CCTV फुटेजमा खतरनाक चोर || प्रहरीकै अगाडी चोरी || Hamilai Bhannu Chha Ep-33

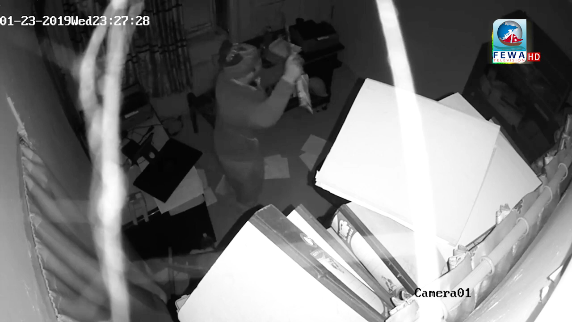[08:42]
राजस्व शाखाबाट ऊ प्राविधिक शाखामा पस्छ, त्यहाँ रहेका फाइलहरू हेर्छ, खोज तलास गर्छ र अन्त्यमा ल्यापटप लिएर जान्छ।
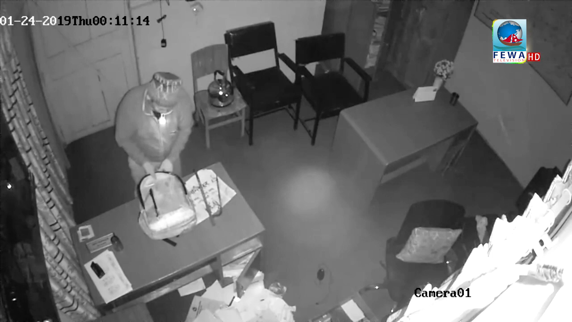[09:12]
यो घटना 9 गते राति करिब 12 बजेतिरको हो। बिहिबार मात्र कार्यालय चोरी भएको थाहा पाएपछि चोरको खोज तलास भइरहेको प्रहरीले जनाएको छ। सिसी क्यामेरामा देखिए अनुसार चोर ढुक्कले कार्यालयभित्र काम गरिरहेको देखिन्छ।